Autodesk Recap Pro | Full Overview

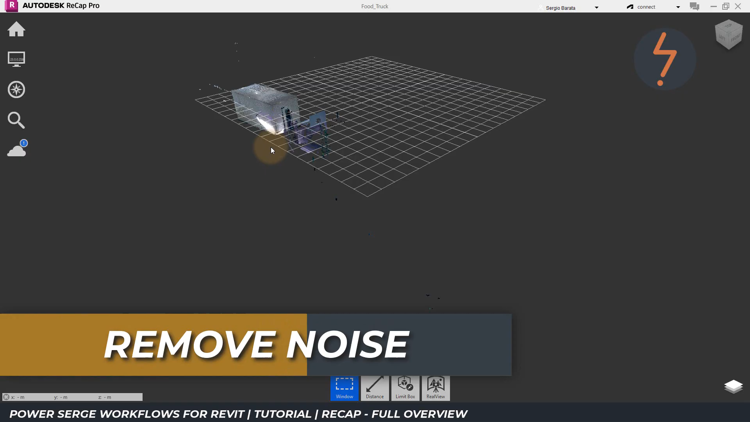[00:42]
The first step in the process is to remove noise, that is basically clusters of dots that I don't need.
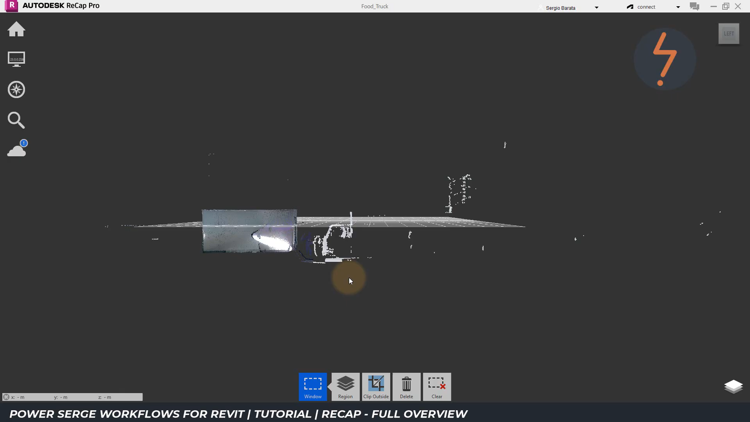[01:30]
Click once to commence, and then click a second time to end. Once the selection is complete, the highlighted dots change to a lighter tone. From there, move back down to the contextual menu, and choose the bin icon to delete the selection.
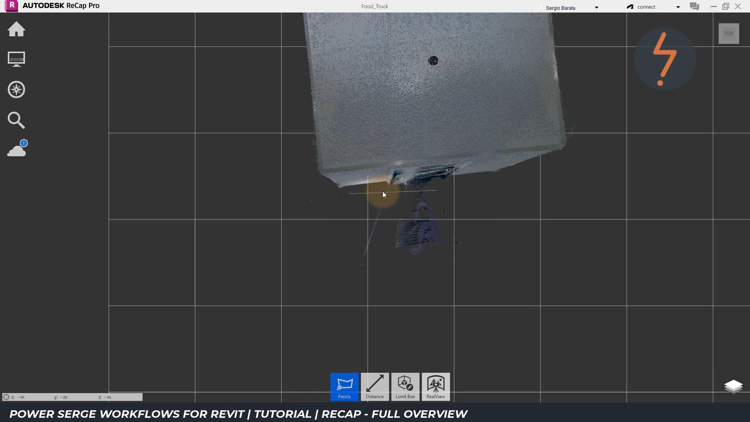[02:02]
I can keep clicking, to add additional corners to my selection, as desired. Once I am satisfied with the selection, I can simply hit enter,
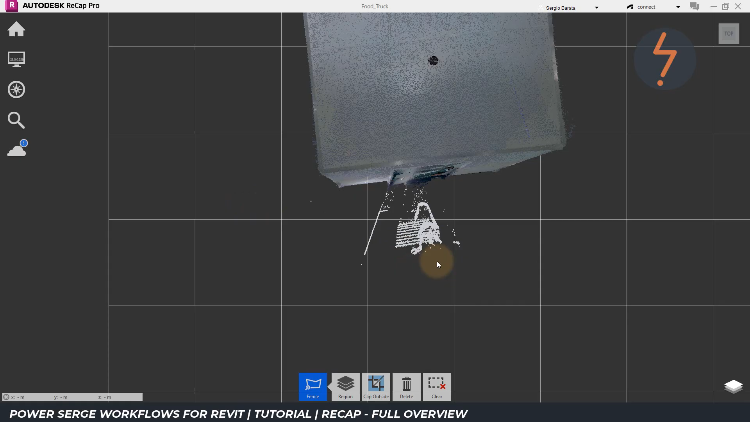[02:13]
to finish the selection, and then move down, to the delete button, and delete the selected points. Some points may be harder to see, because they blend into the background,
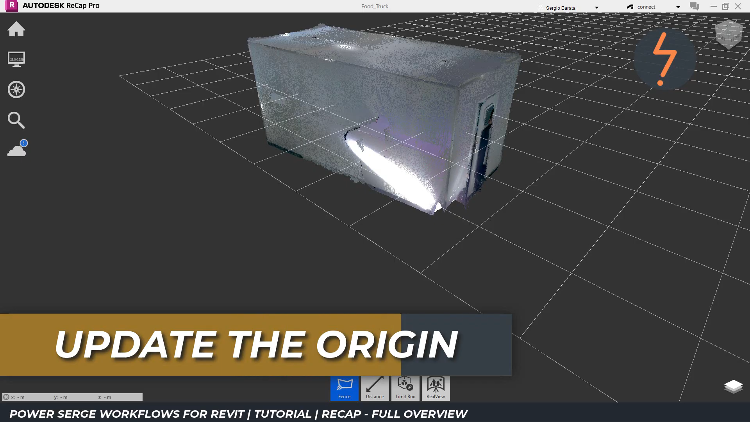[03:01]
From there, move across to the points button,
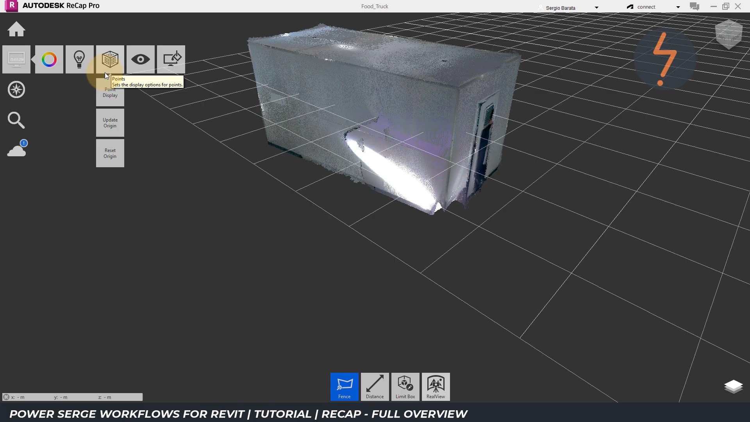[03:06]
and then, down to the update origin button.
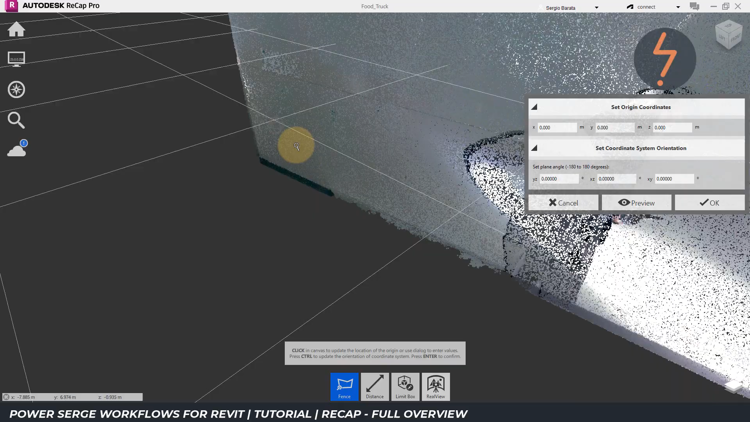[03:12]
In this case, I am looking downstream, to when this recap model, will be imported into Revit, and I would like to prepare, the import coordinates.
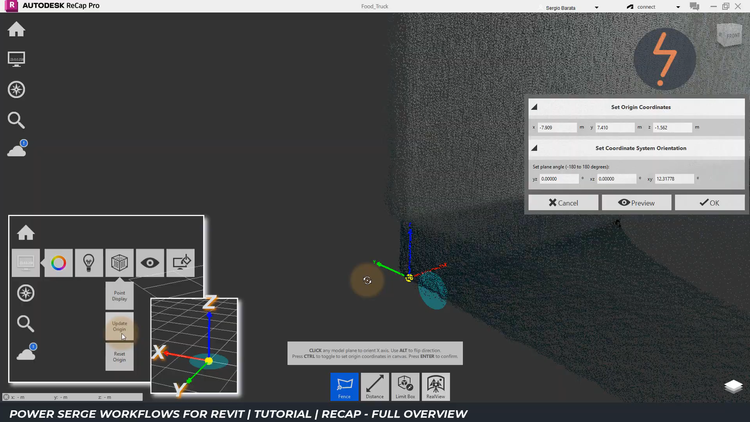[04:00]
Once I am satisfied, I can hit enter, to confirm, and the coordinates, will update.
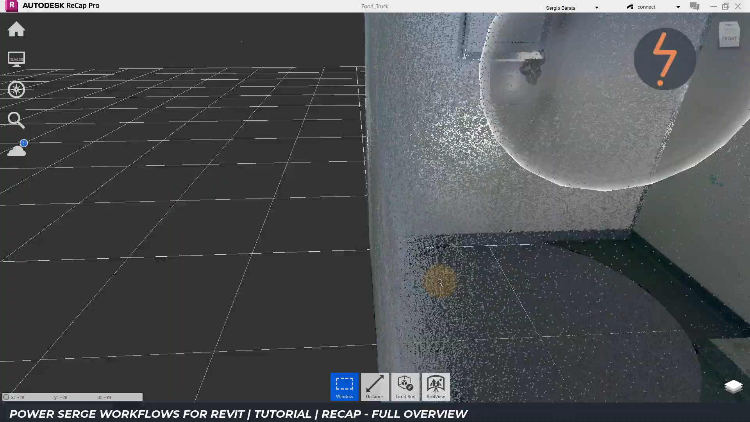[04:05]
And now, as you can see, the grid, is aligned to the model.
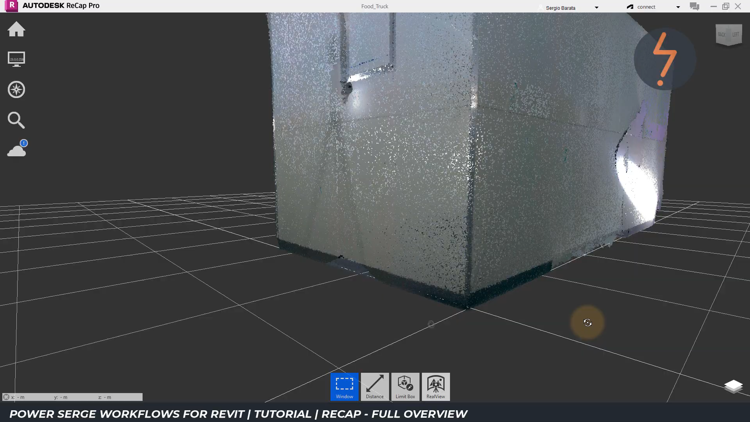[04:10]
Switching over to Revit, I will show you, how this simplifies, the insertion process.
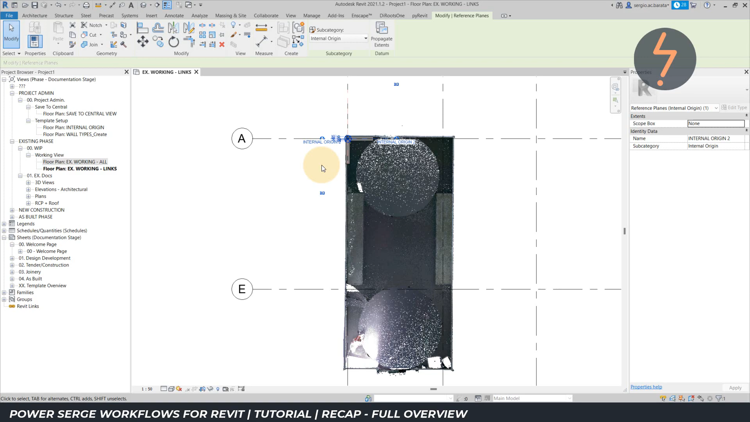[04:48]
Next, I am going to create some regions.
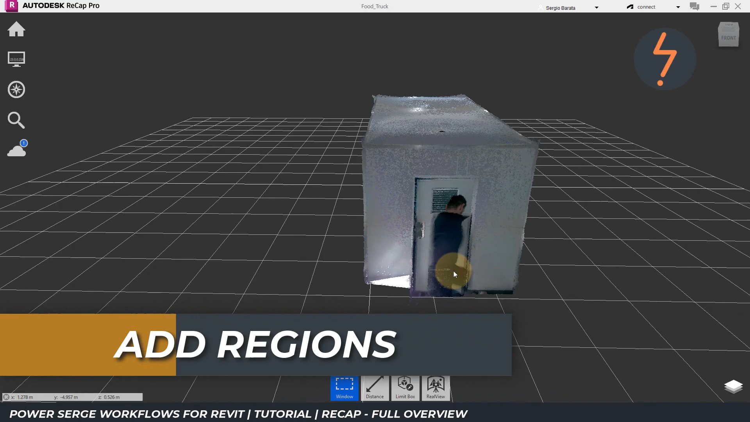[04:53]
Regions help segment the model in recap, to enhance system performance. At the moment, I can't see inside the model, without zooming in. This can make selection hard.
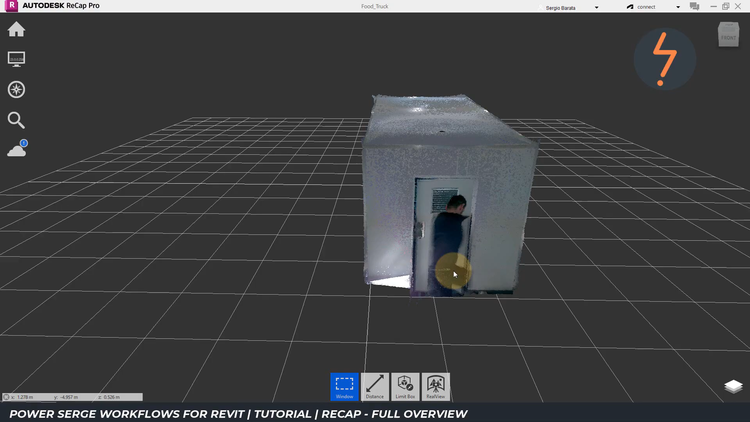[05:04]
To simplify selection, I can use a limit box, to slice through the model. As you can see, the limit box, is slightly skewed, in relation to the grid.
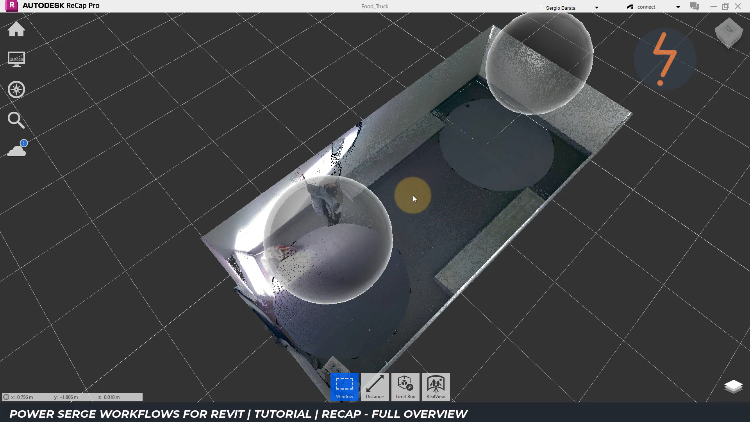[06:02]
To do this, I go to the display settings, and then move across to the eye, and then down to mirror balls, where I deselect. Now, I can come across to the menu on the right, and stretch this out, so that it's readable. And now, I can show you this entry, called regions. At the moment, this project doesn't contain any regions, but I can create one, by clicking this plus symbol. And I will call this region, floor.
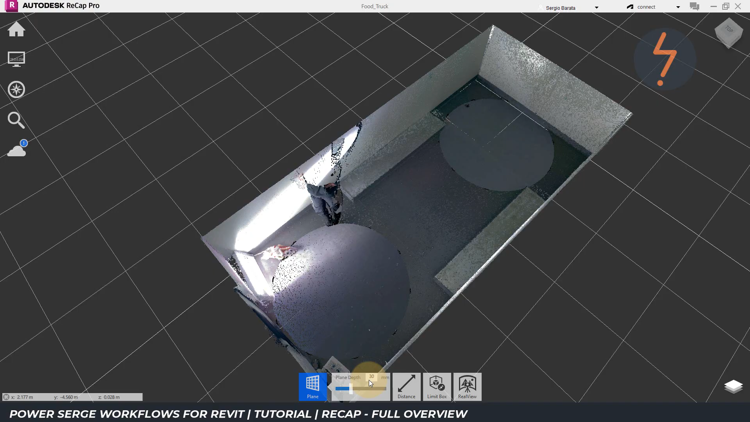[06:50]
This is because the plane selection tool, selects areas that are on the same plane. To make a selection, I need to click three points. And on the third point, double click. The selection includes, all points on the same plane.
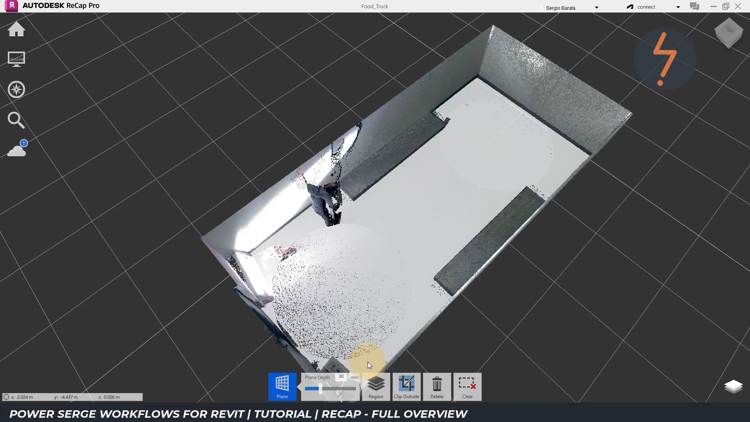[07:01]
And I can now add the selection, to the created floor region. As shown, these points, are now green.
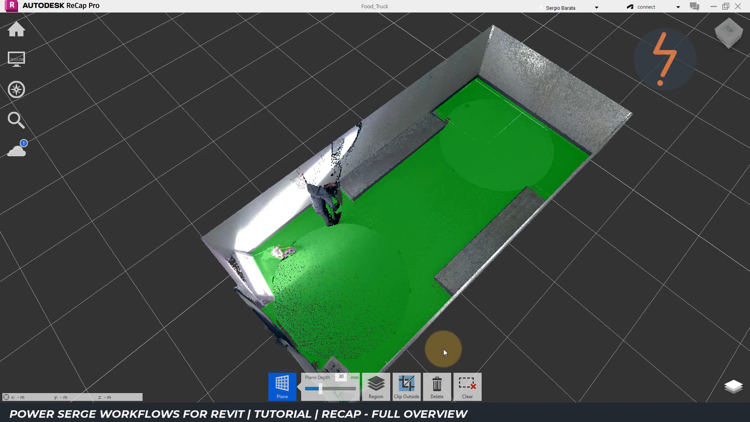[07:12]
Back on the right menu, I can toggle, that regions visibility.
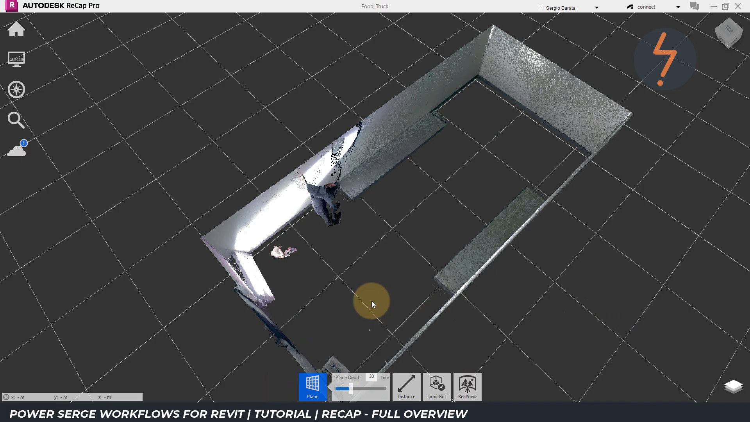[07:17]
I can then reset the limit box, and I will keep working, repeating this workflow, and create regions for the ceiling. I hope you're enjoying the video, and I'd really love to hear from you. So let me know in the comments, how you use Recap. The good, the bad, and the ugly.
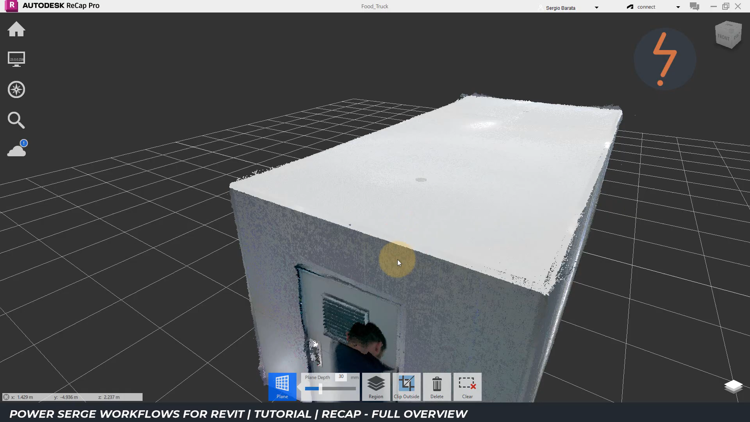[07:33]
Thank you so much for watching.
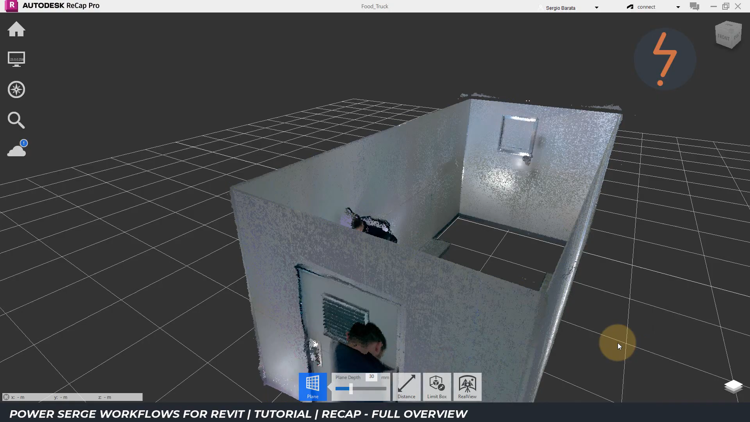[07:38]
And then repeat again for the walls.
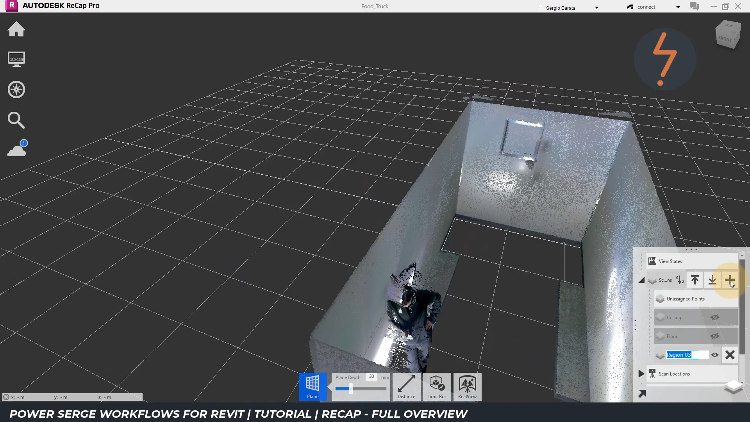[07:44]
Keep in mind, that everything that you do here in Recap, will also be accessible in Revit downstream. Stick around, to see how that works.